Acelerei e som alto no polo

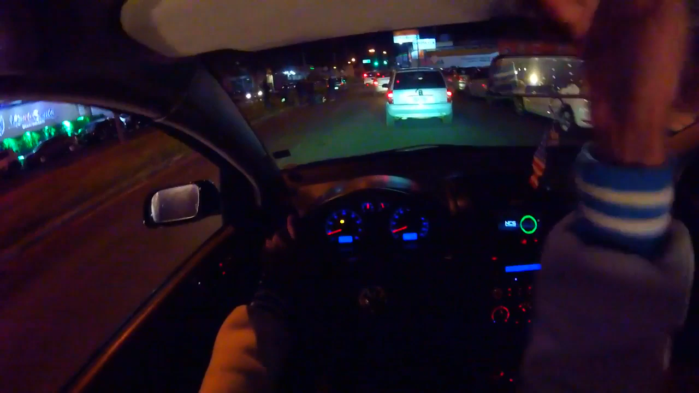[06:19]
Aconteceu um acidente de moto, pai. Moça caiu, tio. Você é louco, mano.